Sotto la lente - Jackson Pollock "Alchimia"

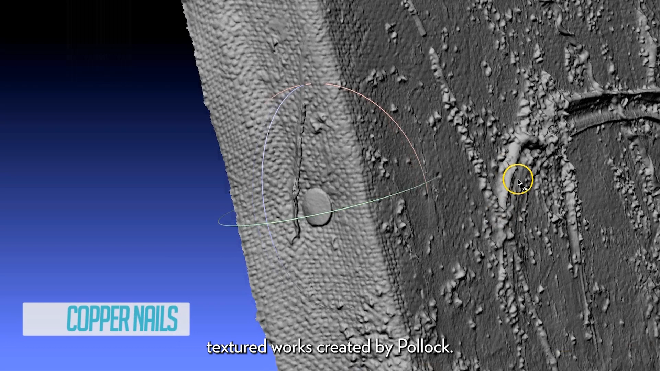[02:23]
Alchimia è sicuramente una delle opere più materiche realizzate da Jackson Pollock. Per studiare esattamente la sua tridimensionalità
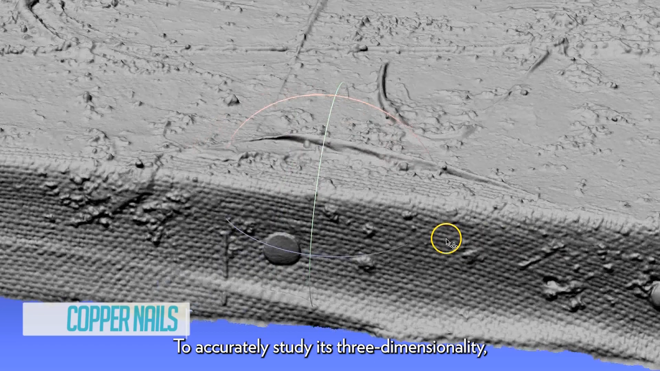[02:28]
abbiamo lavorato insieme al CNR di Pisa che grazie a uno scanner 3D ha studiato in dettaglio opera.